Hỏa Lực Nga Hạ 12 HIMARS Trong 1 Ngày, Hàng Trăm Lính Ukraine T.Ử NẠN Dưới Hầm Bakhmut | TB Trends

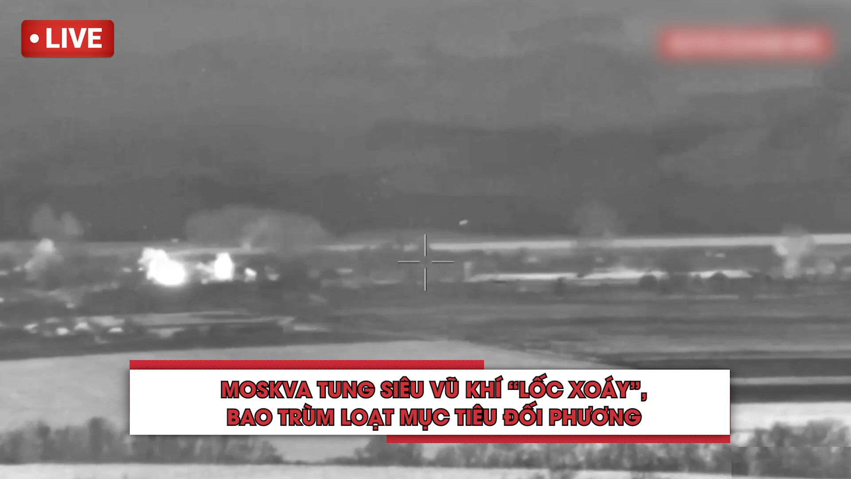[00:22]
Điện Kremlin tuyên bố bắn hạ 12 hỏa thần Himach chỉ trong một ngày.
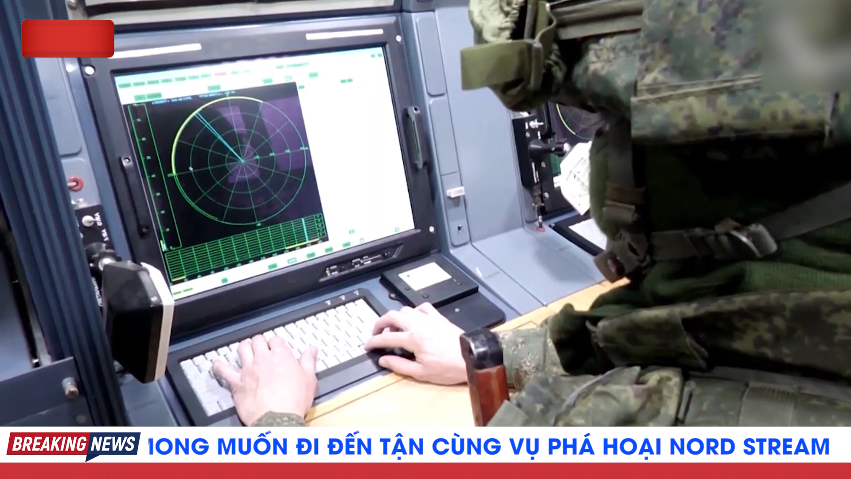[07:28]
một tên lửa và thậm chí là một phát bắn tự súng xe tăng. Và chúng cũng có thể hoạt động chống lại các hệ thống tên